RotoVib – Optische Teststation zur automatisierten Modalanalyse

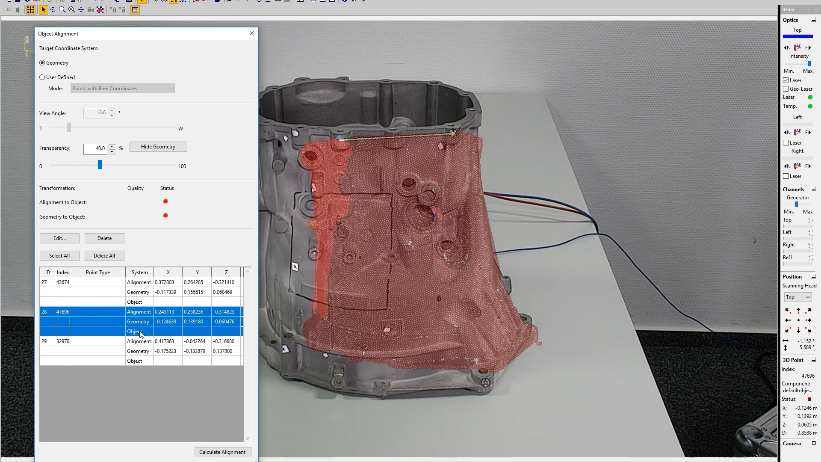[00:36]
Durch neue Produktivitätstools wie das automatisierte Geometrieabgleichverfahren wird eine Produktivitätssteigerung von bis zu 80% erreicht.
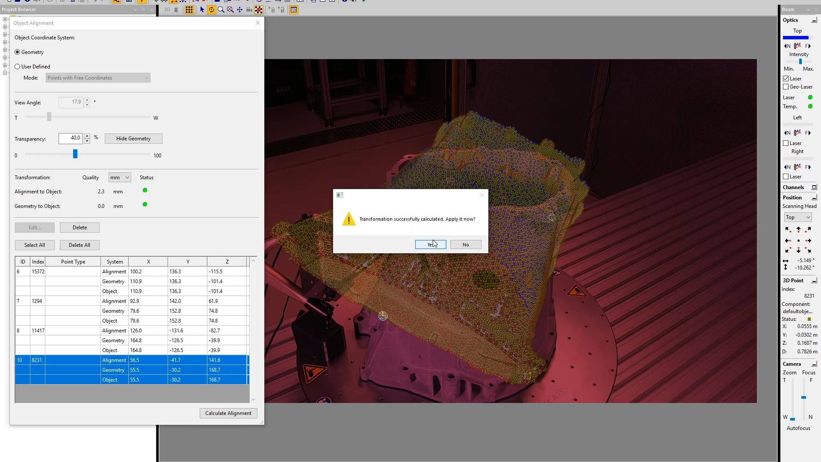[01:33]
Nutzen Sie Ihr Geometriemodell direkt zur Messpunktdefinition.
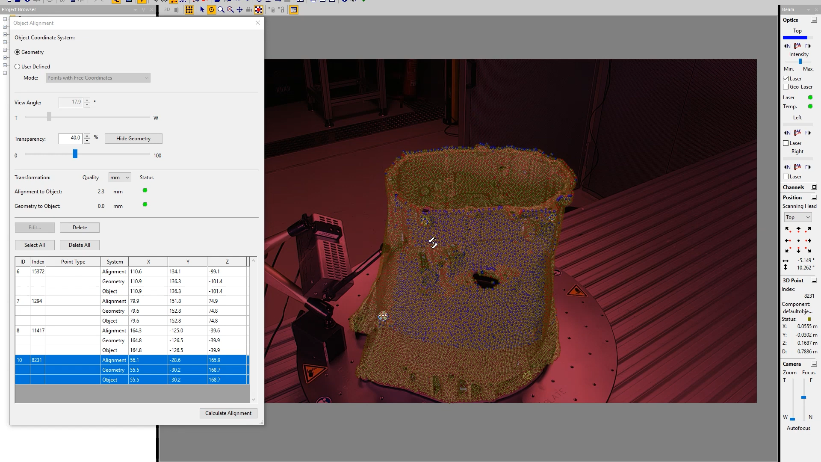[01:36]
Starten Sie die Messung und die Rotowip-Software sucht sich automatisch eine optimale Messposition für jeden Punkt.